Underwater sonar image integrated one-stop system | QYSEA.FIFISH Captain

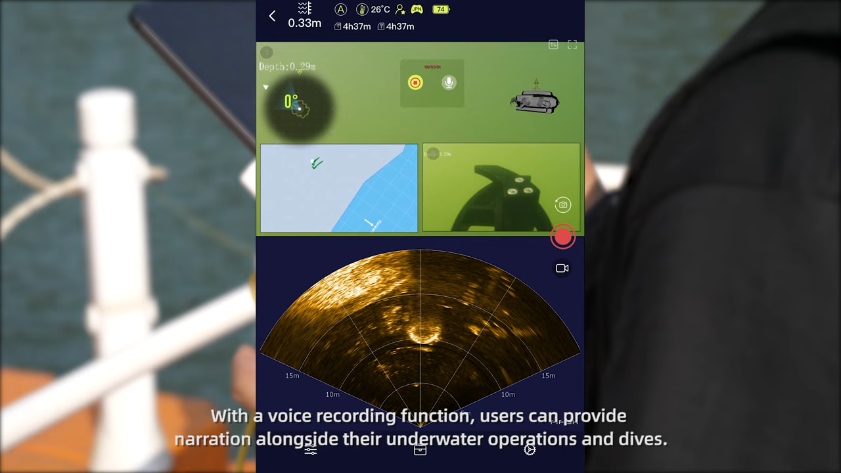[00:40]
On screen: water 26°C
With a voice recording function, users can provide narration alongside their underwater operations and dives.
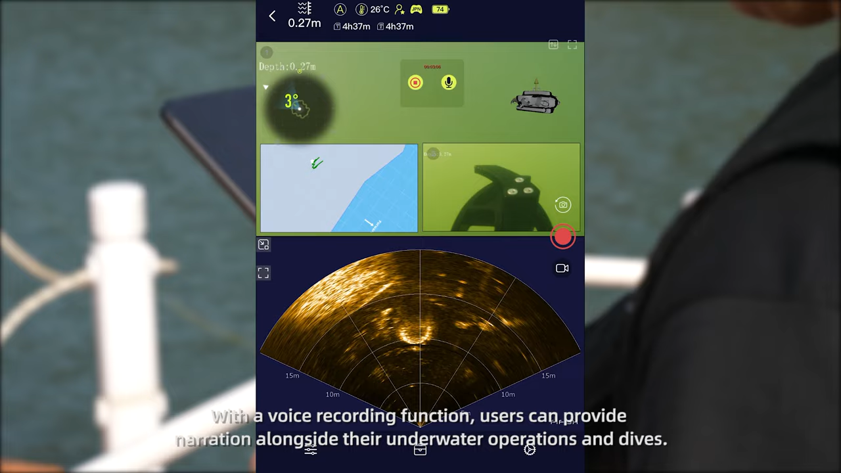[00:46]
On screen: depth 0.27 m
Imaging Sonar System, App Quick Display. Compared with the traditional imaging sonar display method,